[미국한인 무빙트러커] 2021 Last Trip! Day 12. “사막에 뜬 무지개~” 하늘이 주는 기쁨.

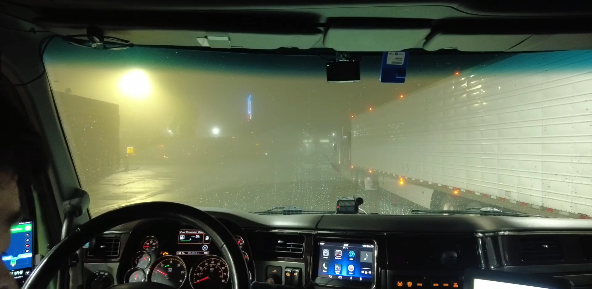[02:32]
네, 이제 3시 48분이 되어버렸어요. 네, 출발합니다. 동쪽으로 출발입니다. 계속 이렇게 날씨가 흐립니다. 안개비가 부슬부슬 오고 있고요. 자, 인터스테이트 5번으로 가서요 산을 넘어가야 됩니다.
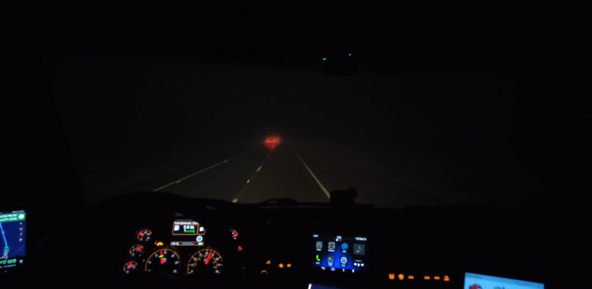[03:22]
시야가 별로 좋지 않습니다. 자, 해 뜰 때까지 달려보겠습니다. 달려보자고요. 네, 현재 시각이 6시 14분입니다. 여기는 로스앤젤레스예요. 로스앤젤레스, LA입니다.
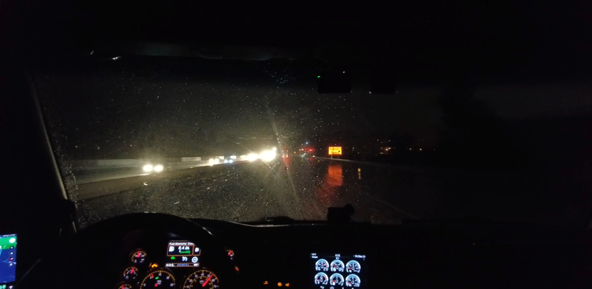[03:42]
아직도 비가 오고 있어요. 이야, 캘리포니아가 그냥 비 오는 캘리포니아네요. 원래 겨울에 비가 이렇게 많이 오나봐요. 아무튼 비오는 LA를 지나서 저는 계속 달리겠습니다. 이제 조금만 더 가면 10번하고 만나게 될 거예요.